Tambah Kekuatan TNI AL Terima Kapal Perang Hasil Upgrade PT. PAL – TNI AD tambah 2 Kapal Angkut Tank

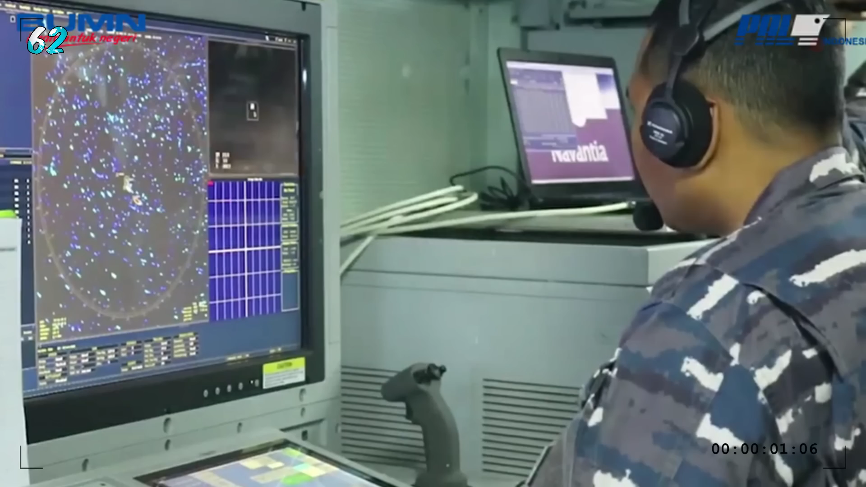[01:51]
deteksi yang lebih presisi dan meningkatkan kemampuan sistem penembakan elemen anti-air warfare
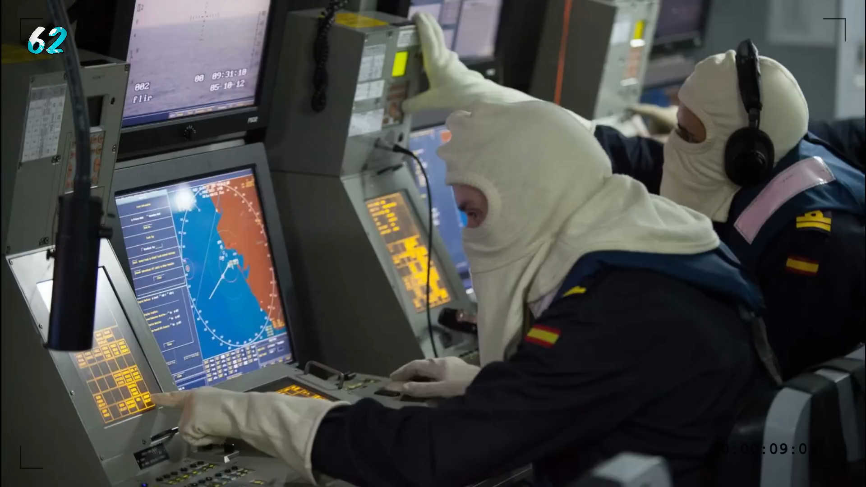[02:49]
ketis combat management system buatan Navantia